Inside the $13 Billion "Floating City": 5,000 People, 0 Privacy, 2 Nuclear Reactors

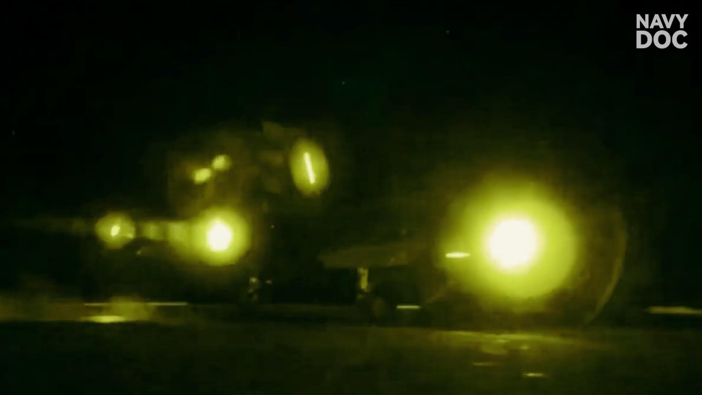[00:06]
A $100 million F-35C Lightning II is fighting to land on a runway just 300 feet long.
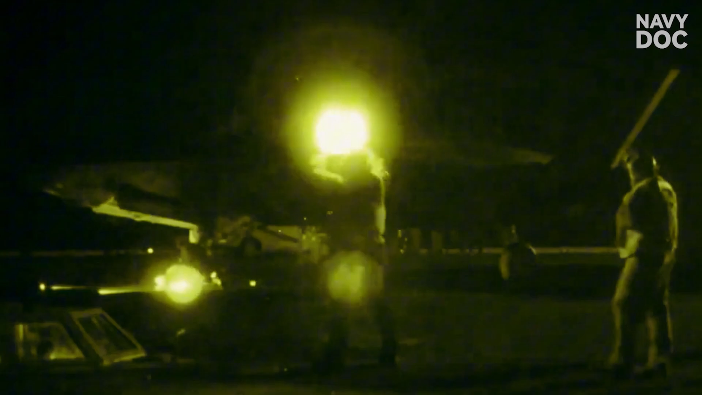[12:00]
Pilots rely on skill and blind trust in instruments, while deck crews operate in near-total darkness. The shocking truth?